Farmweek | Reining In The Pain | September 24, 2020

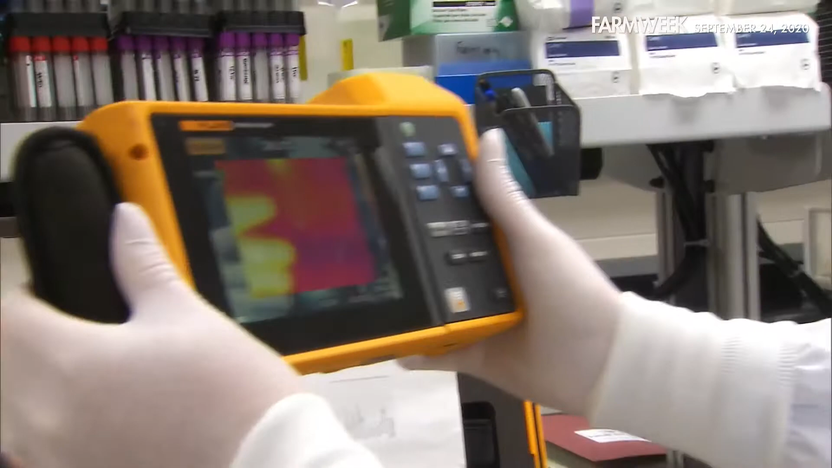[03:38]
Pain prompts a fight-or-flight response, which means blood is pulled toward the body's core.
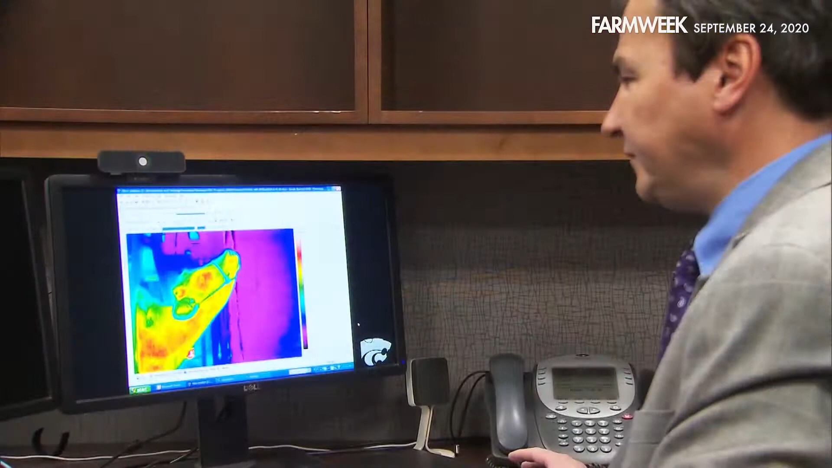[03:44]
This Kansas State University thermal imaging video of a steer as it is being castrated illustrates the instant change in skin temperature.